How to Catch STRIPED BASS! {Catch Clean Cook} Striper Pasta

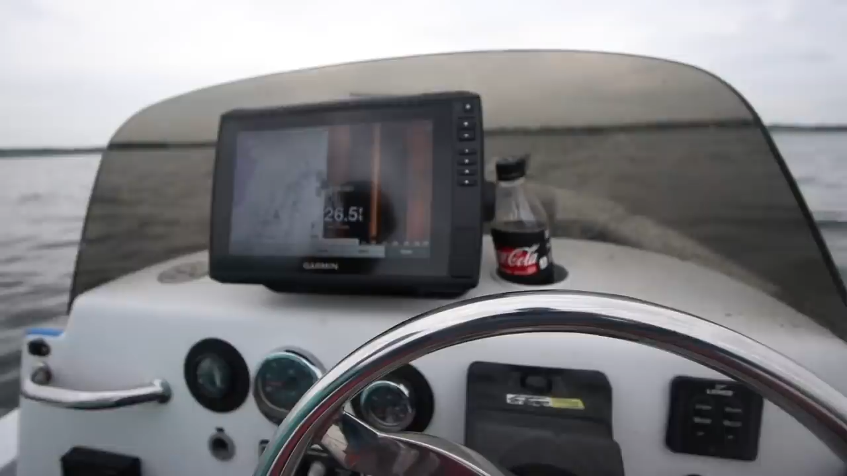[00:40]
so all we're doing is uh going over some humps trying to pick up some fish uh find schools of fish which we've found
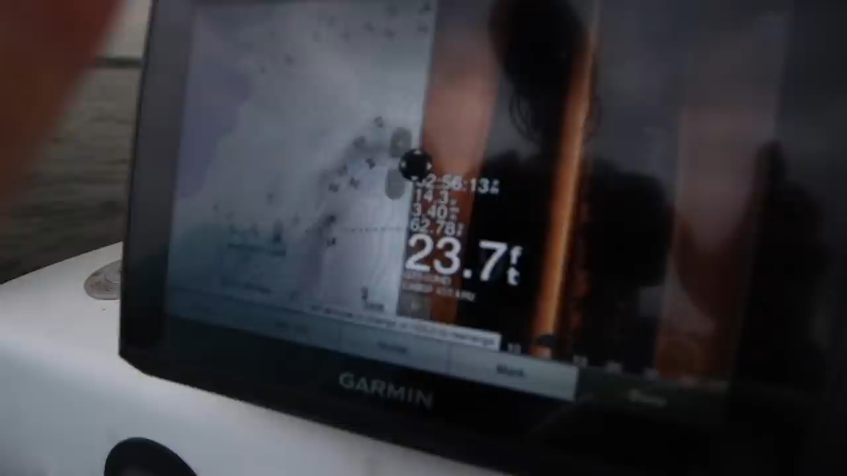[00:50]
On screen: depth 23.7 ft
some schools i don't know if y'all can see that um
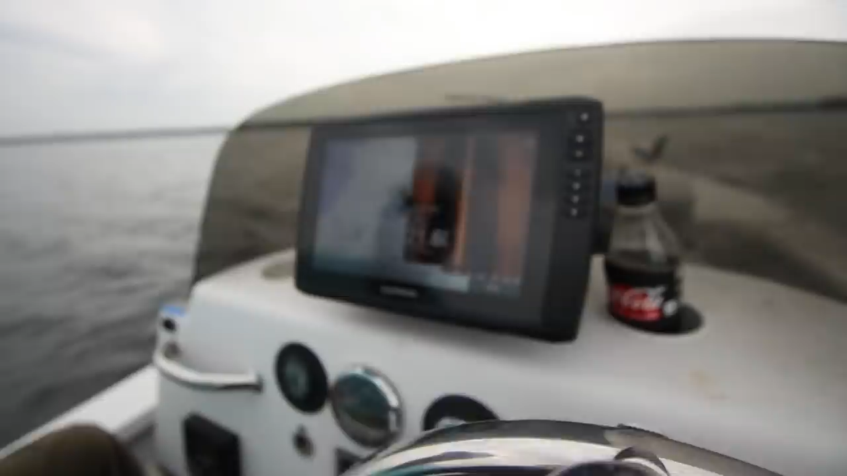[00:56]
but we're looking for the mother load with some big marks which would be